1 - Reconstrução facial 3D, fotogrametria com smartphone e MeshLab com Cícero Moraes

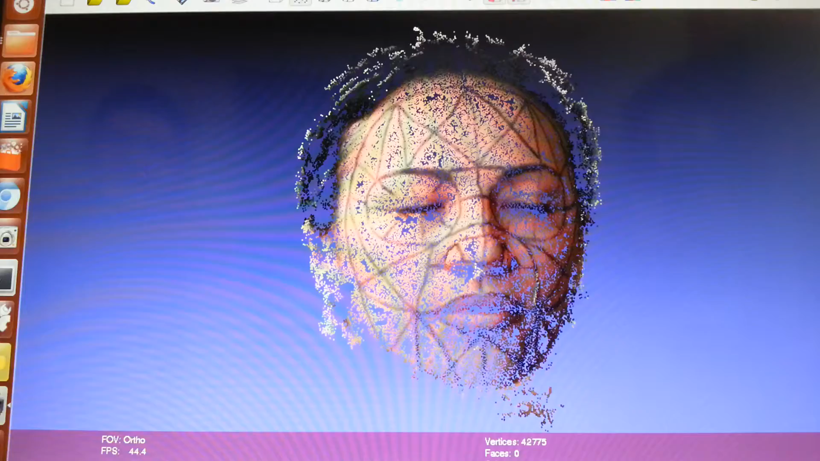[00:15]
Então, o MeshLab tem uma série de ferramentas
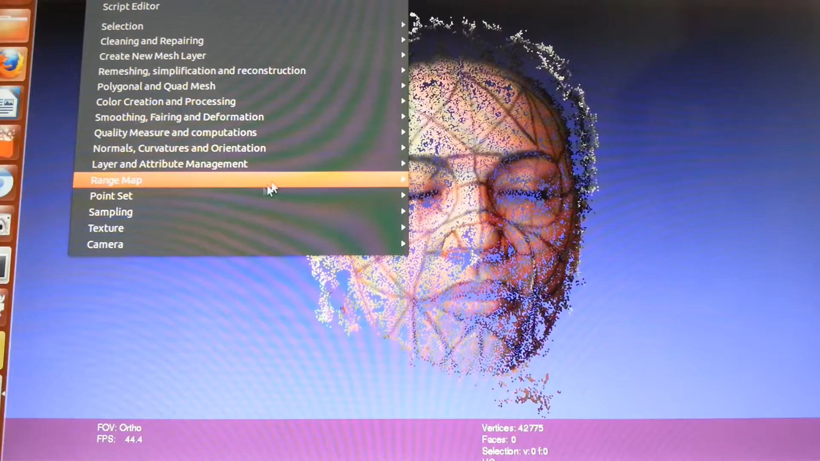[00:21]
pra você fazer uma série de conversões, simplificações, e nesse caso a gente vai converter.
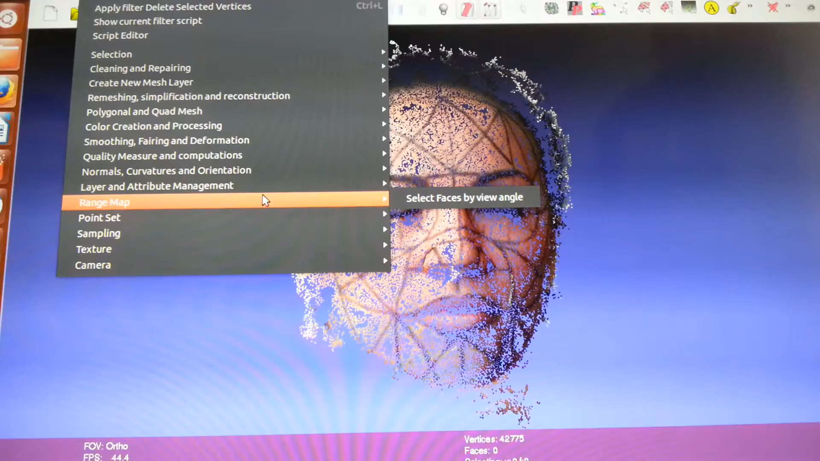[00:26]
Converter não, nós vamos criar uma malha em cima da nuvem de pontos.
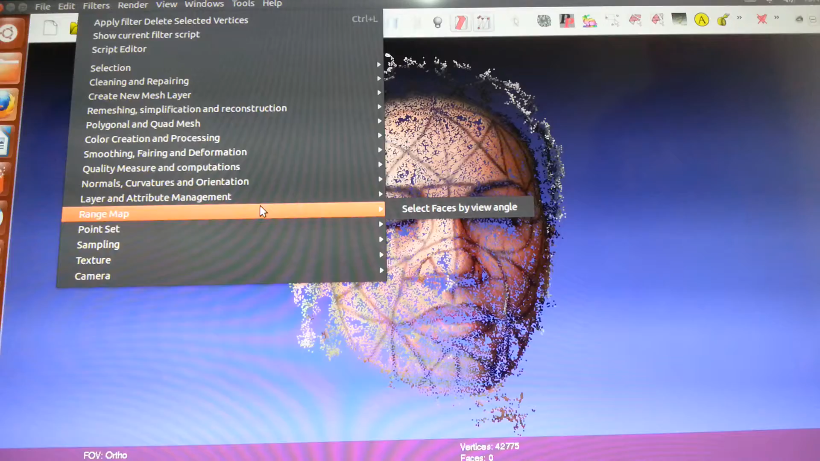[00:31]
Como que a gente faz isso? Pusemos aqui em Rematch Statification, blá, blá, blá.
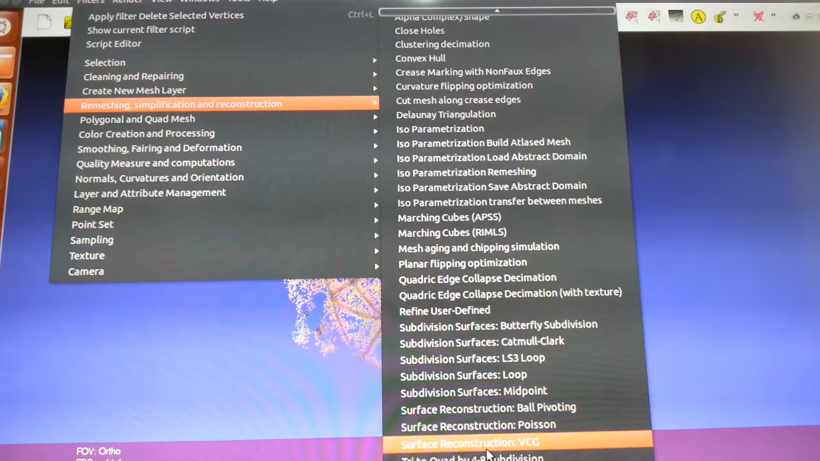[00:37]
E tem a opção Surface Reconstruction, ou Assom.
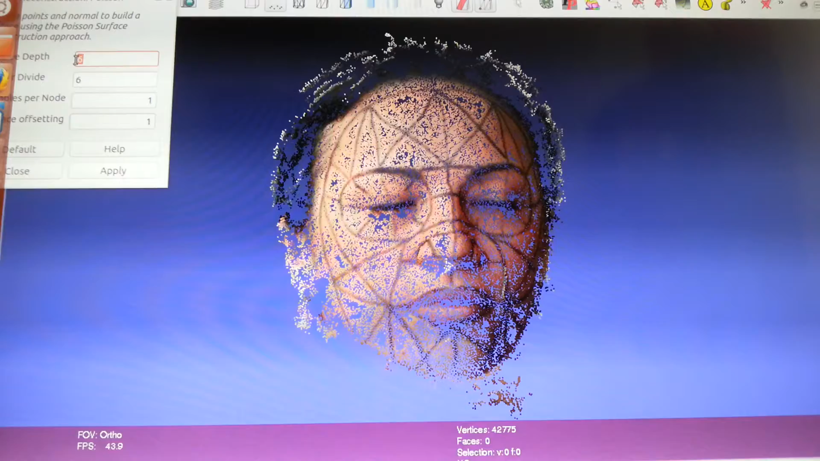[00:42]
Eu vou colocar aqui no valor de 10, porque esse computador é capaz de pirar. Pra ver se travou aí, Cícero, eu só refiz o...
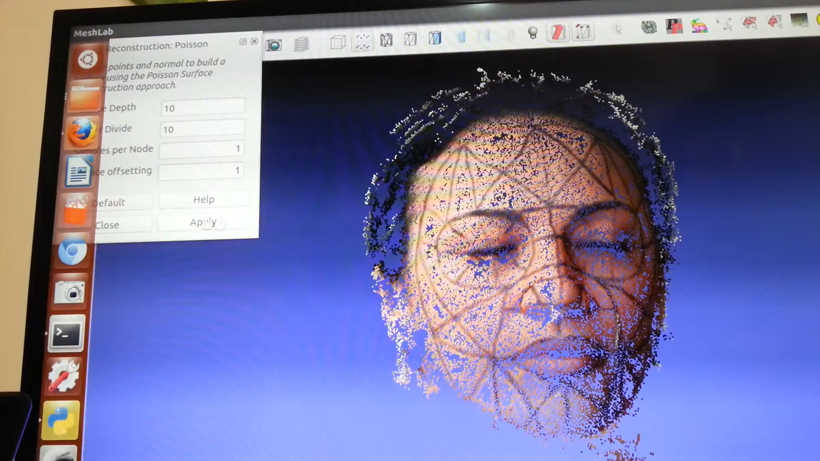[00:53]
Apply. O MBS, ele passou daí, normal. Mas é, por causa... Mas eu não lembro de ter feito nada diferente. Você só refiz o...
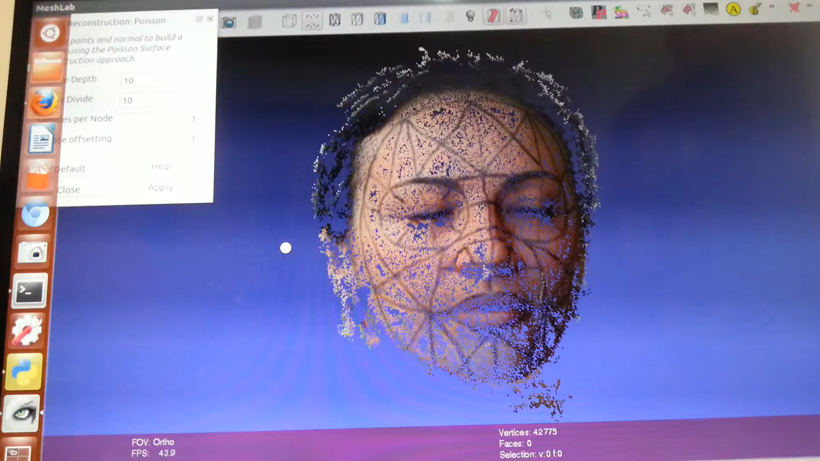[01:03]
Não, é que você salvou, você deve ter salvo ele no MeshLab, e deve não ter selecionado normal a opção. E aí ficou sem normal, ficou tudo pra dentro os normal. Entendi. Acho que vai demorar um pouco, se quiser dar um pause.